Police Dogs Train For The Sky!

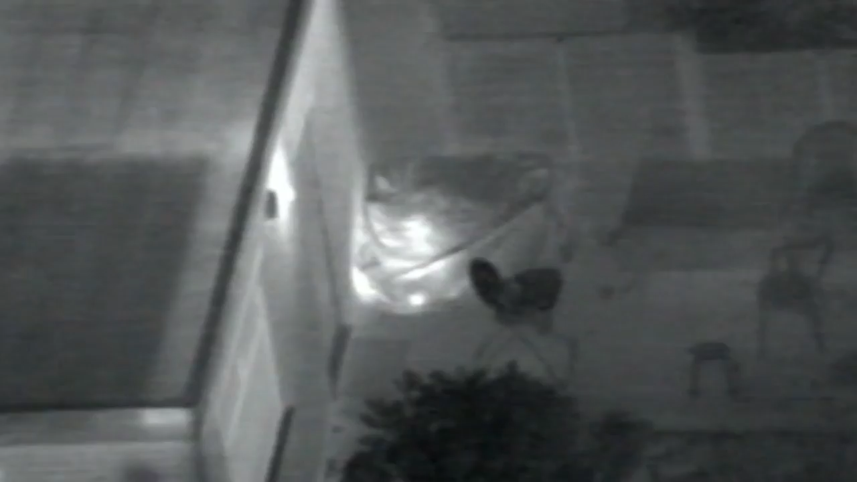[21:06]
That's certainly worth checking out, isn't it? Yeah. Say thank you. Dog van from India 99. Got another heat source.
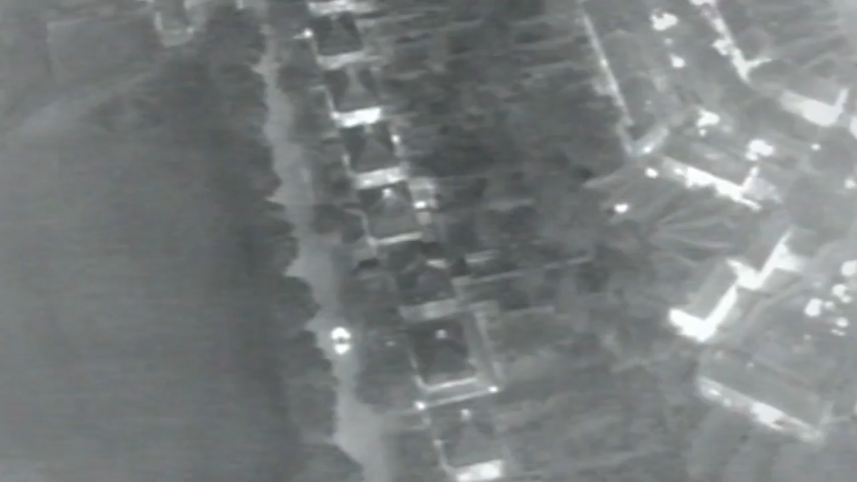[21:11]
It looks as if it's a barbecue cover, but obviously nobody would have had a barbecue today. We're getting quite a good heat return. Number 72. This time, the dog will get the first look.
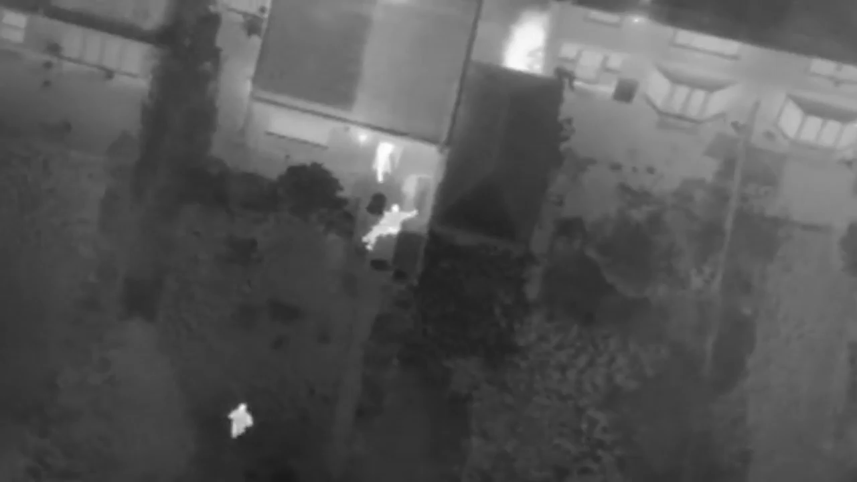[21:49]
Yay! Good job. Lovely old job. See, that was the first thing we saw, Steve, as well.
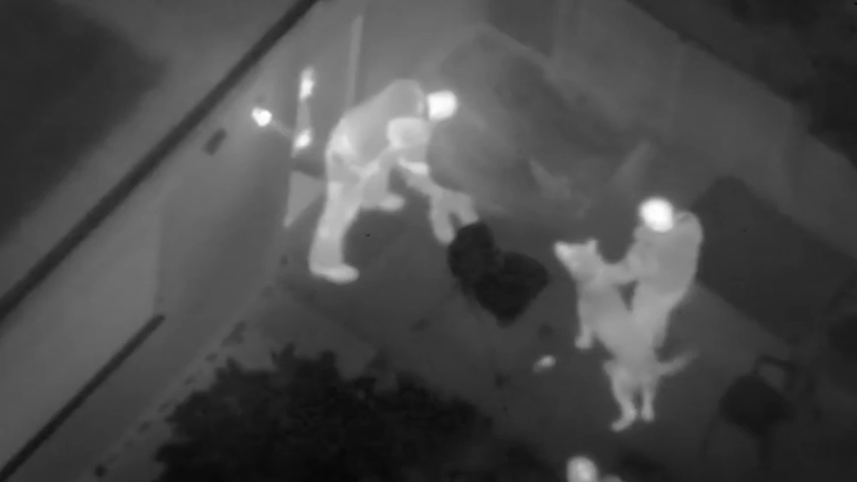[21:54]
Oh, nice one. The dog will claim that. Yeah, he will, yeah. He was well hidden from the human eye. They would never have seen him, but he quickly goes through tarpaulings or fences.
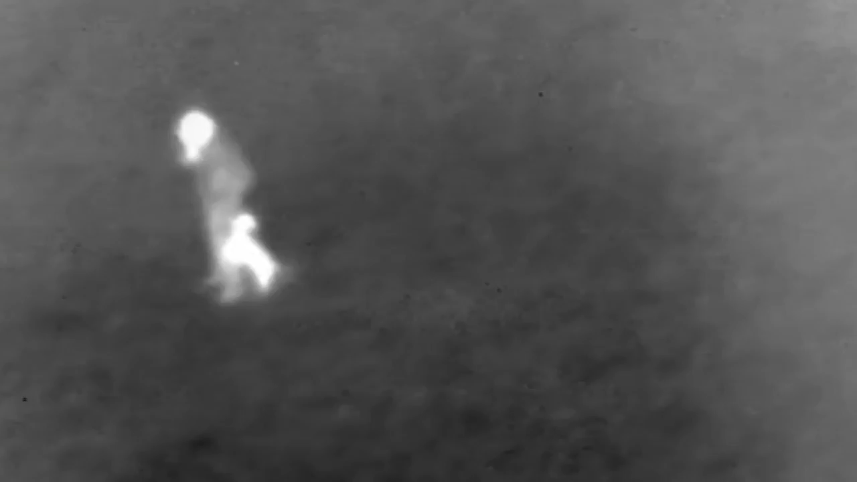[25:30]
This is Alex Ray, front nine nine. We've got visual with a bow with a dog in the field. Stand by and we'll give you an exact location. Engine, no, no, it's all received. It's waiting on day, thank you.
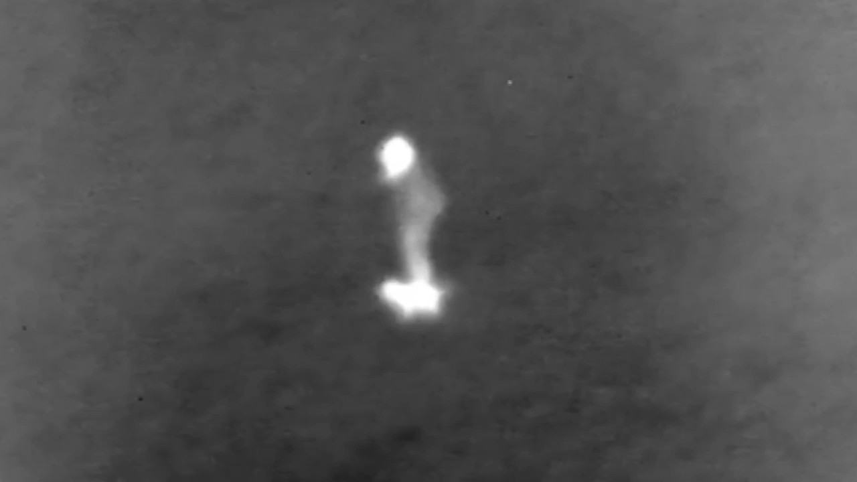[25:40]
Fortunately, because it was so cold out there and he was still warm, he stood out really well and the camera did us proud. Finding the 81-year-old is one thing. Getting cops on the ground to him is quite another.
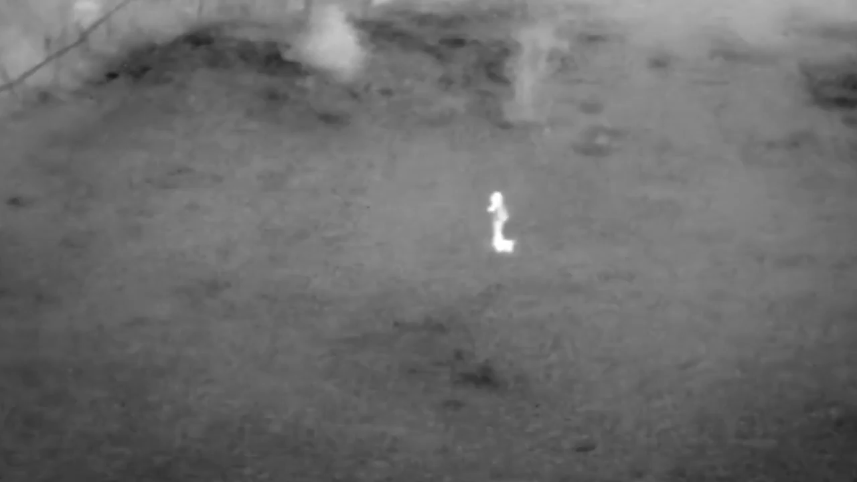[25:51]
It's now pitch black and this is farmland full of pitfalls and other dangers.
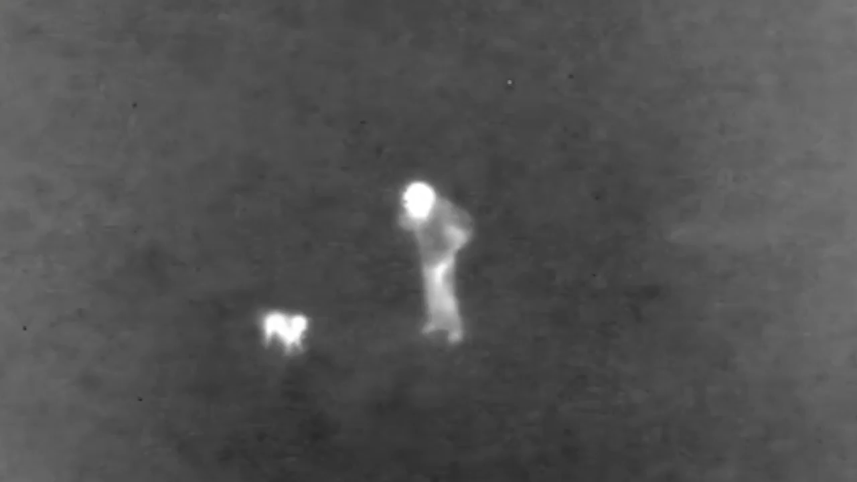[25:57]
Visi Tartaglia has the answer. India nine nine's night sun.
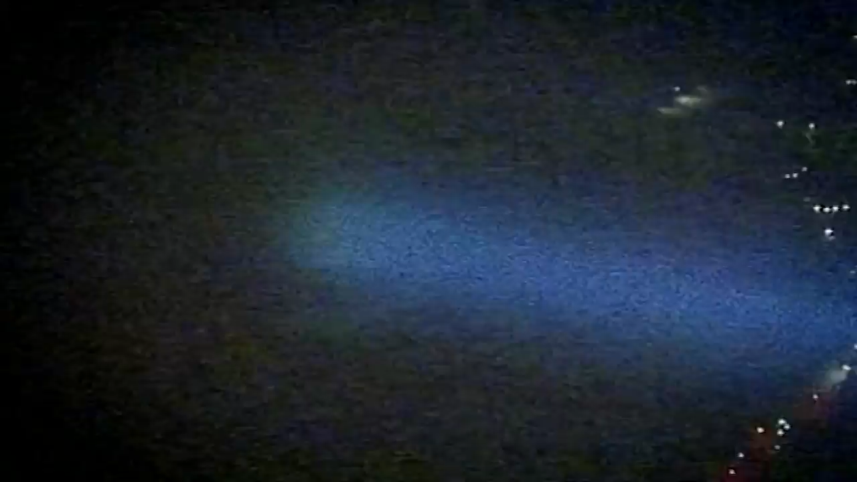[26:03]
What we'll do is we'll light him up and hopefully that'll give you a way to get to him. 30 million candles worth of searchlight. Because it was pretty featureless, it was just open in fields. What we did was decide to turn the night sun on and just light up the chap on the ground and just tell the ground units to follow to the base of the beam.
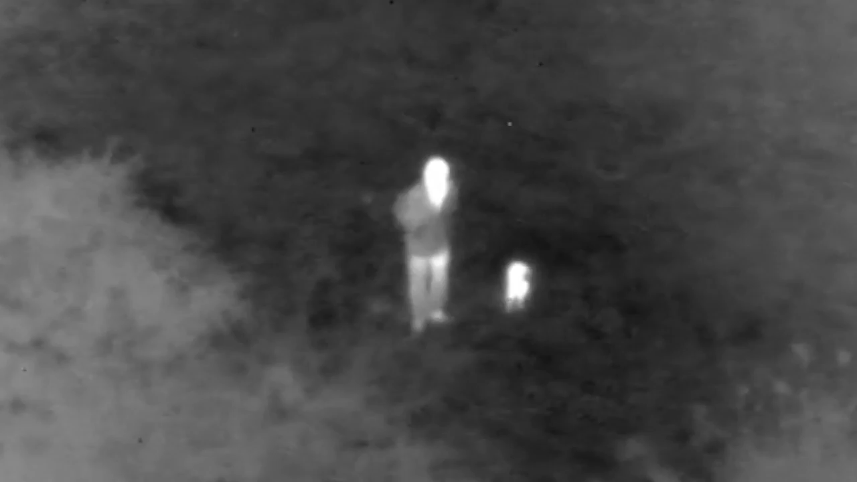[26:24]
So if we can see your light, we've just got to make our way across fences, etc. Can you find an easier way for us to get over these bushes?
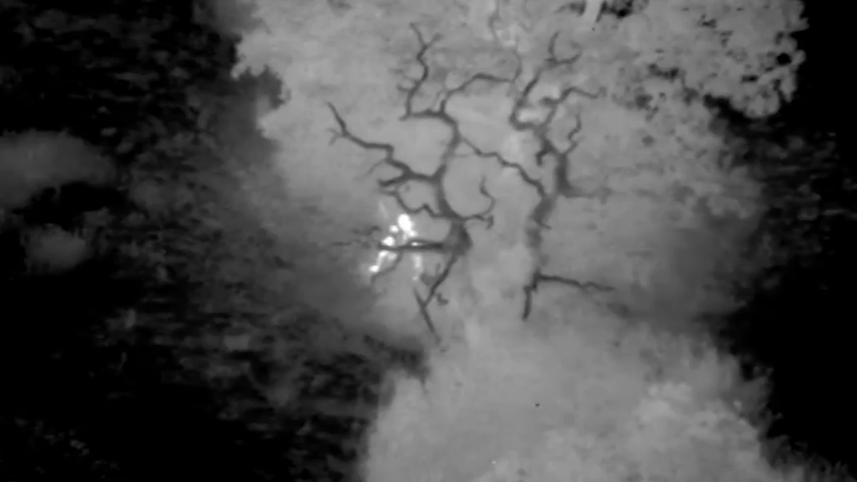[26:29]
Yeah, we'll just see if we can spot a path a bit further up.
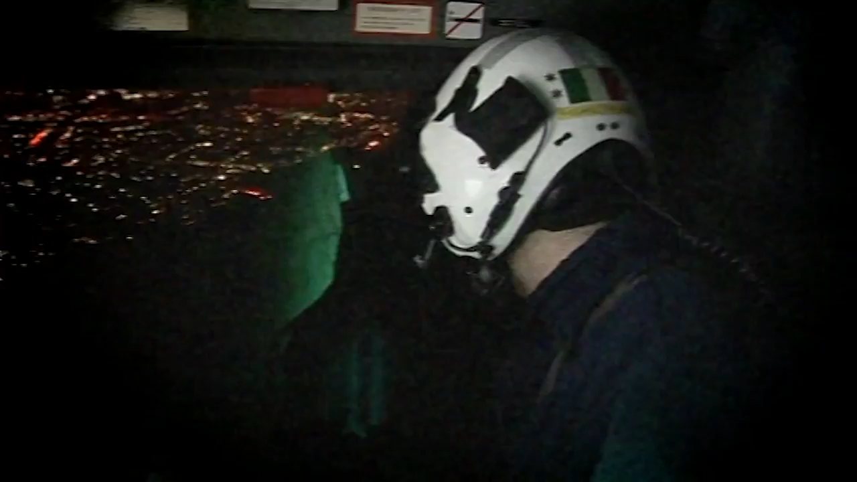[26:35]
Keep going, the way you're going, he's wandering around in circles, bless him.
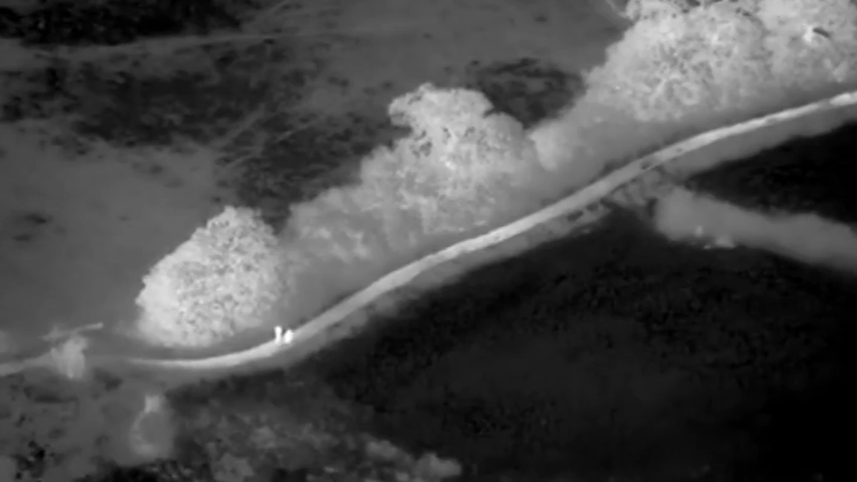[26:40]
Everyone knows they need to get to the old man fast before he becomes too cold. X-ray from two. We can hear his mobile ringing in the field the other side of the bushes. Could you like to miss her up again for me?
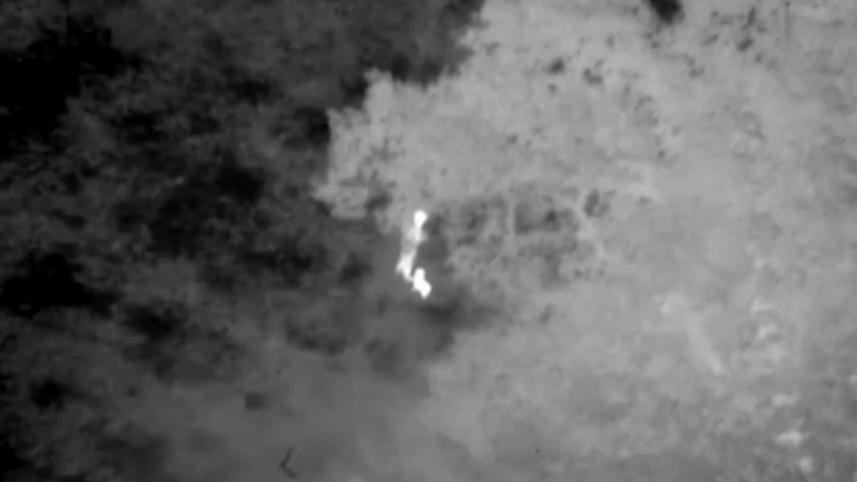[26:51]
I can hear his sob barking, but I can't see him. Yep, we'll do. We'll just come back to the other side of the hedge and we'll stick the nice up.
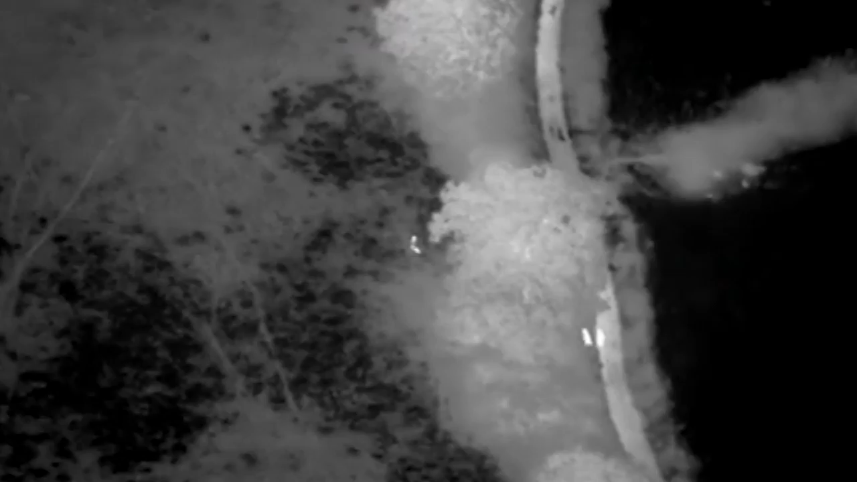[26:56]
I can't stand one. You're really close to him.
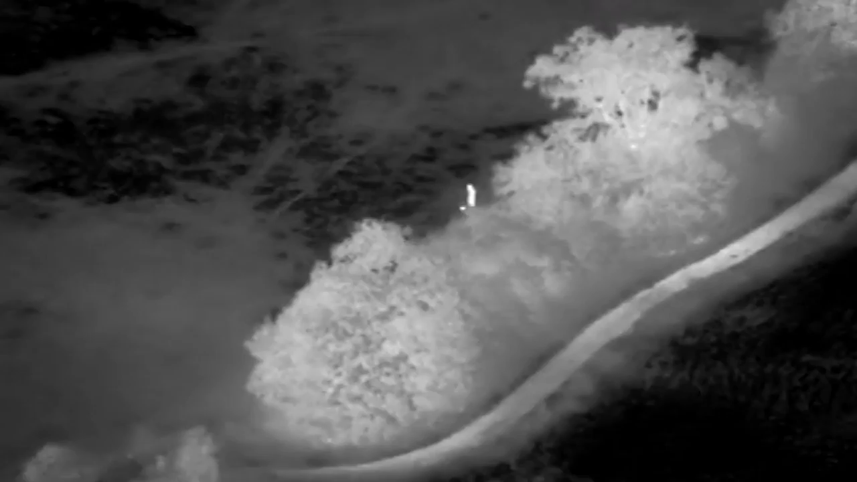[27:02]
Yeah, we've got him now, thank you. Are you happy with direction on the way back? He's quite elderly.
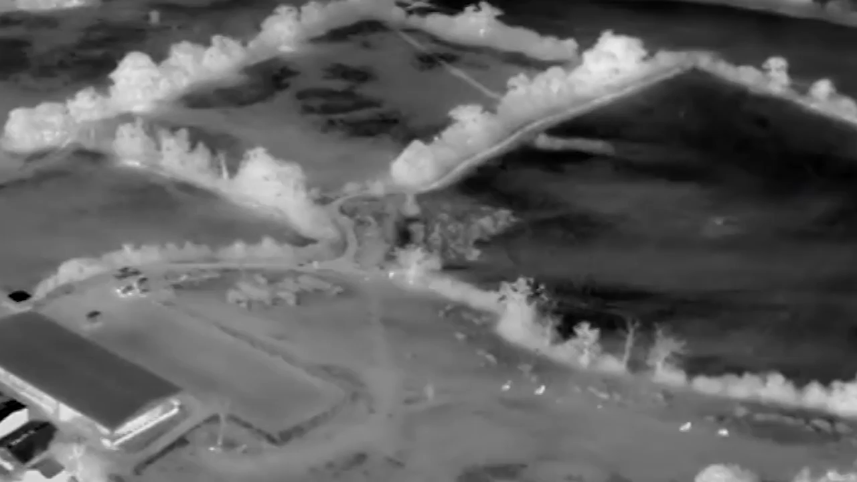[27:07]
He's lost one of his shoes. He's covered in mud, he's fallen over. He's definitely not going to be able to get through it, I don't think.
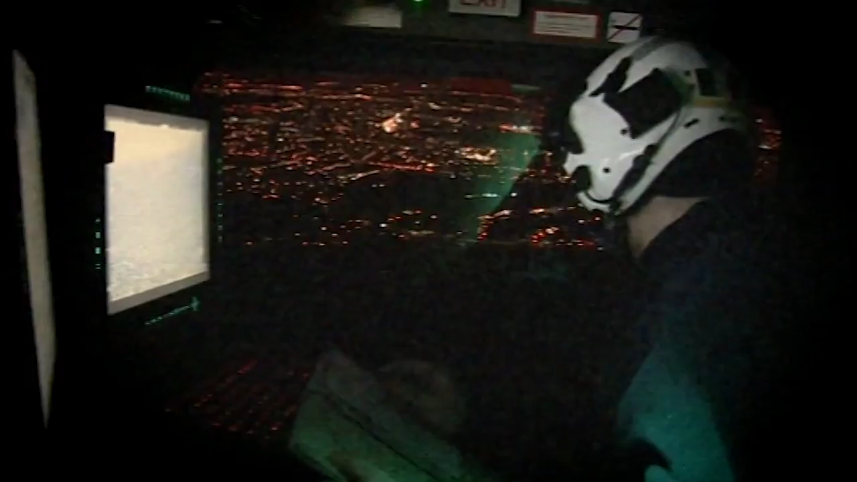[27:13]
That's understood. Take us a minute. We'll try and sort out another way.
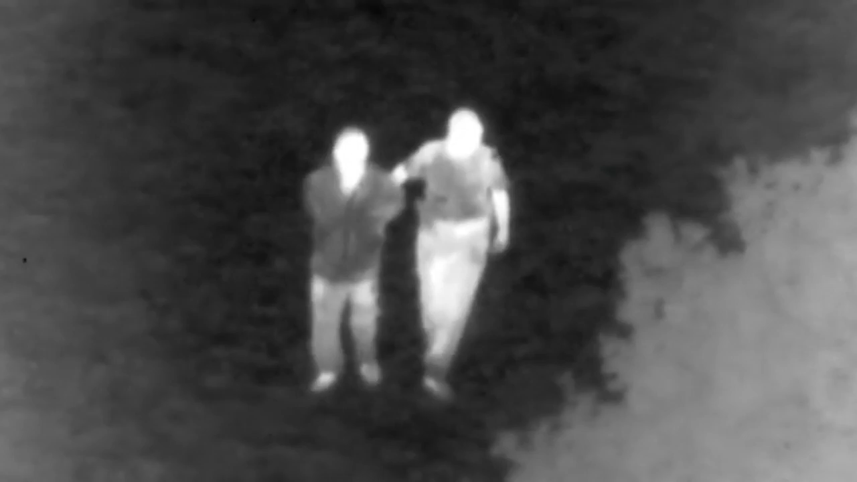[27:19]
If you want to tell the wife, he's safe and well. Yeah, indeed.
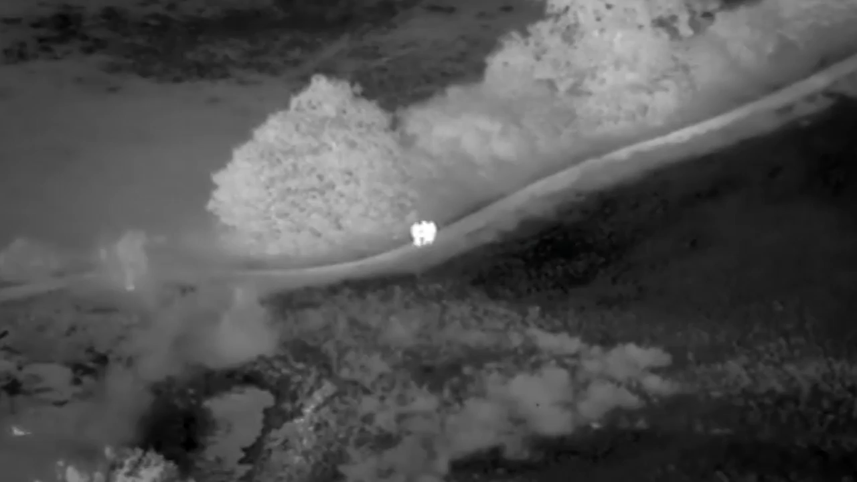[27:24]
Andy's coming to collect her now. We've got a change of clothing for the mail if he needs a good hot stuff.
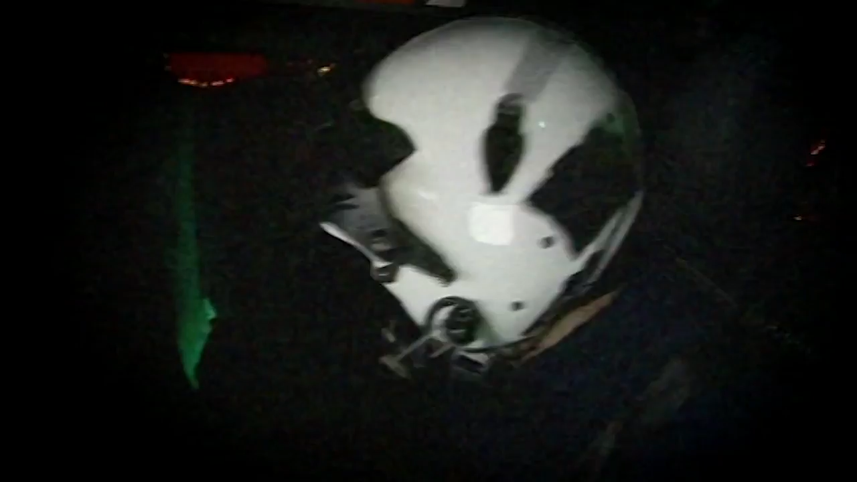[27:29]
The officers on the ground aren't out of the woods yet. At least one of them has received a nasty shock.
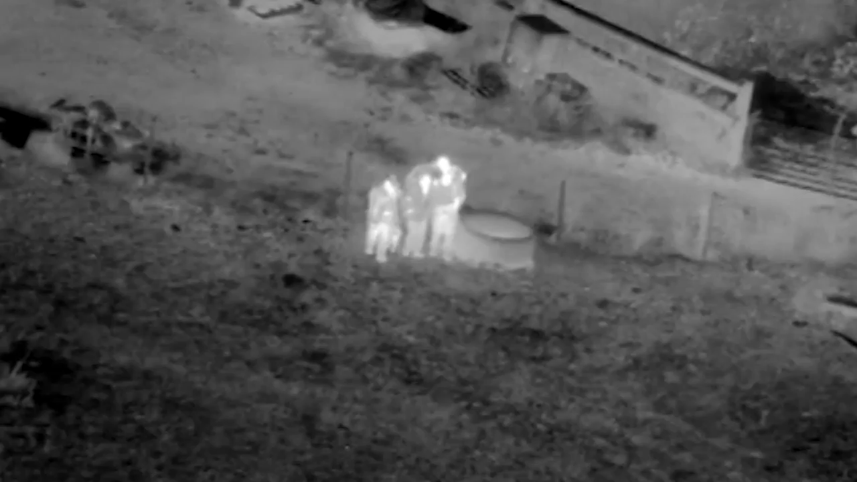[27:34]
If there is other people in the field, be careful of the electric fences. It hurts.